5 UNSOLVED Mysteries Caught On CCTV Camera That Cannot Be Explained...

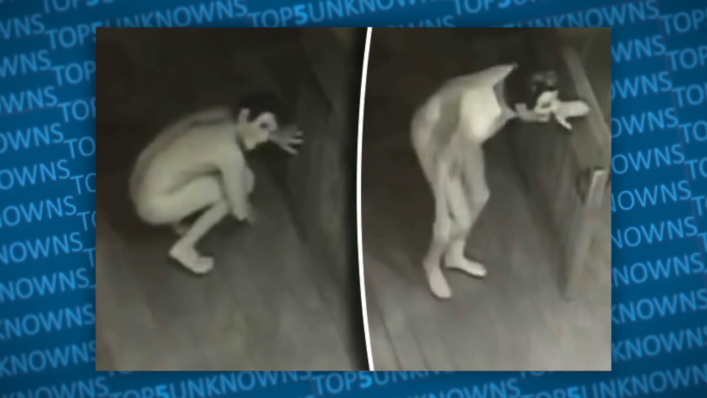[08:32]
A woman by the name of Danielle Yancey posted video footage to her Facebook page of a naked man who entered the porch of her home wearing nothing but a Ronald Reagan mask and a sock. The man can be seen climbing onto the woman's porch, ducking behind a fence, then running off into the night, never to be seen again. As it would turn out, the man was allegedly dared by his friends to do this and was later caught and brought in for questioning. Strangely, there don't appear to have been any charges filed against him.
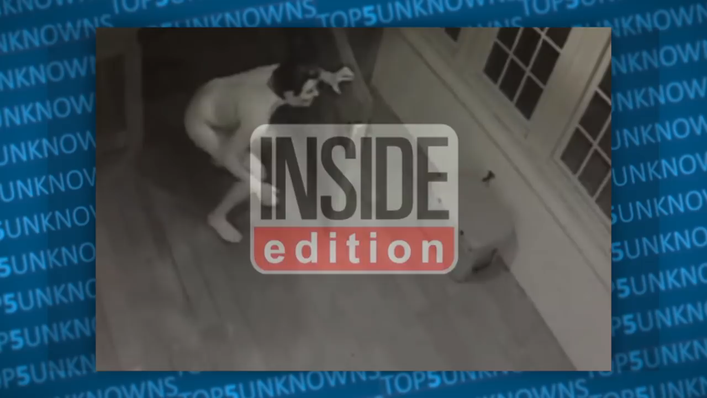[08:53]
A couple got quite a surprise on New Year's Eve after a man wearing nothing but a Ronald Reagan face mask and a sock was captured on surveillance video outside their house.